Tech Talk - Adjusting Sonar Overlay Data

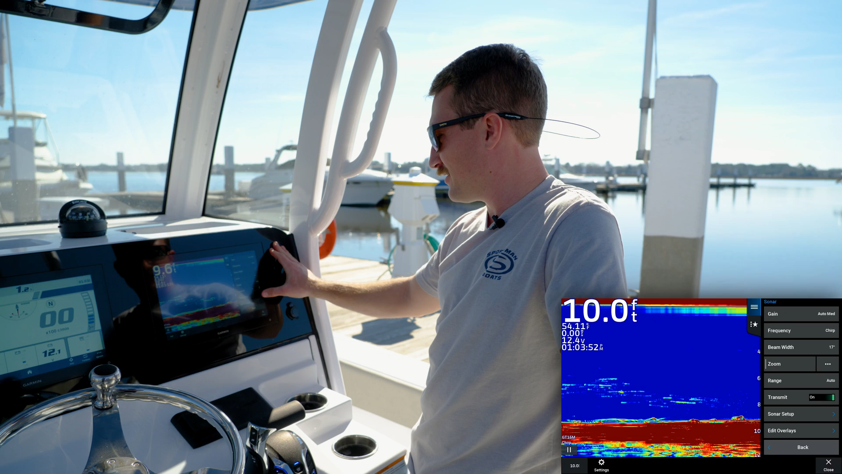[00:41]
On screen: depth 10.0 ft
These are some nice features to have, and we're going to show you how to access them or change them if you would like. So we can go down to the bottom right-hand corner, select Options, and go down to Sonar Setup, Appearance, and we'll scroll all the way to the bottom to Overlay Data. And this will give you access to everything that's displayed there. Well, notice too that speed we've got set at auto.
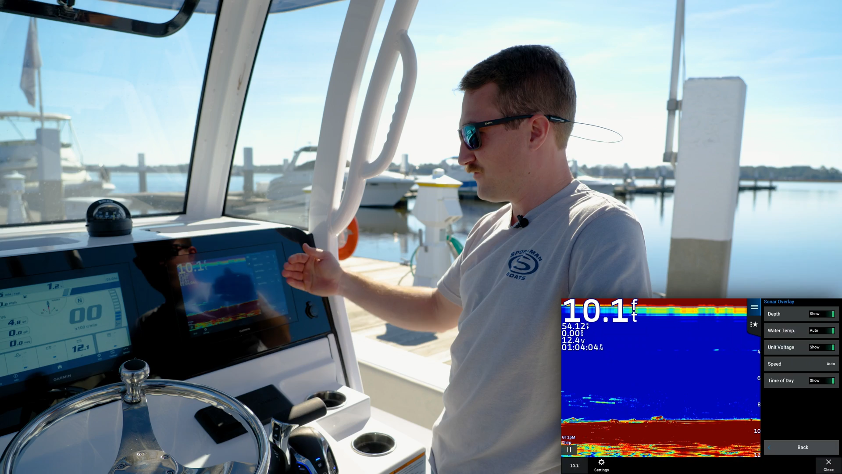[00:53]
If you're having a discrepancy from speed from screen to screen, you can change it. So for instance, this one might be picking up from water speed. So water speed is going to be the water traveling against the hull of the boat. So for instance, if you're sitting still and the current's moving two miles an hour, that'll show two miles an hour, whereas your GPS will show zero.
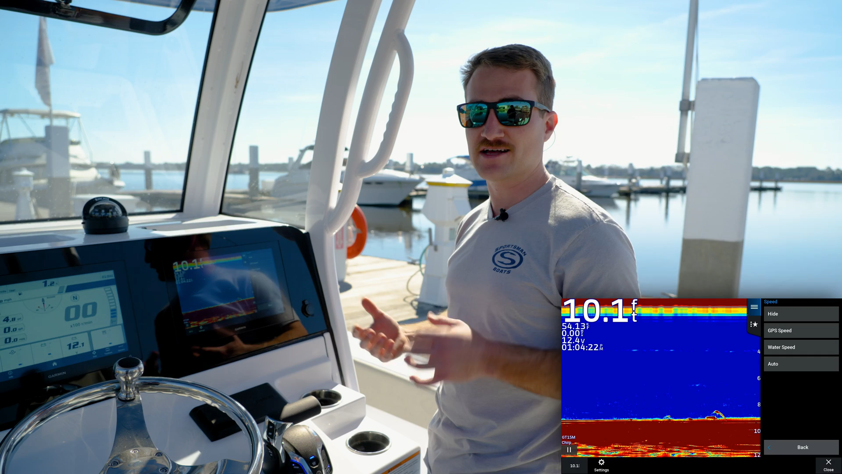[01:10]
On screen: depth 10.1 ft
So if you have any speed discrepancy between the screen, this is where you need to go to change that. You can simply select GPS, and it should mirror back on both sides. And from there, you can choose whether you'd like to show or hide any of these features.
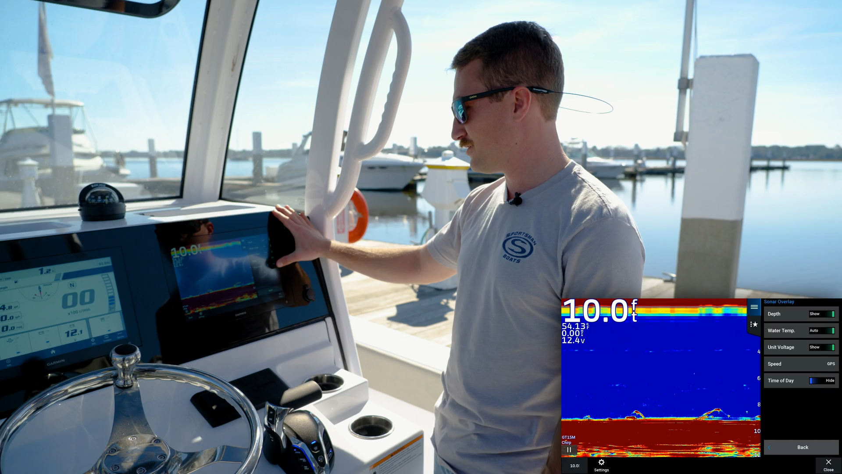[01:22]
On screen: depth 10.0 ft
I traditionally like to have all of them on, but if you do like less clutter on your screen, you can simply slide it to hide and turn them off.
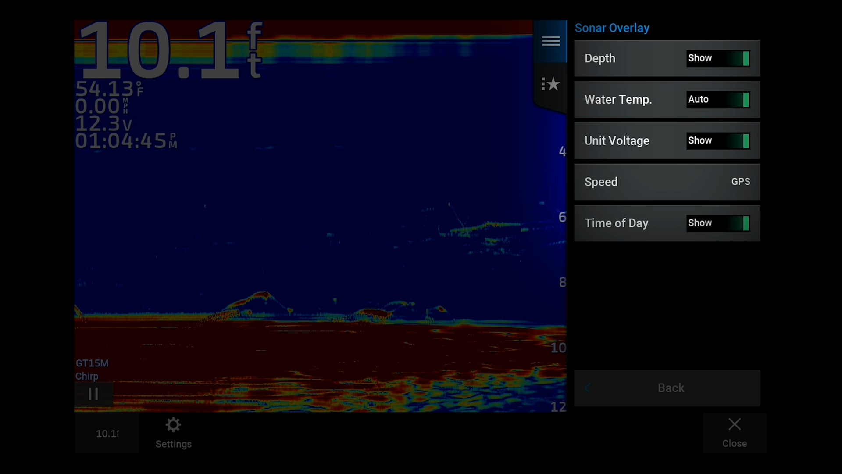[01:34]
On screen: depth 10.1 ft, water 54.13°F, speed 0.00 mph
All right, guys, thanks for watching that quick video and some of the sonar features and the overlay data that you can display on the screen.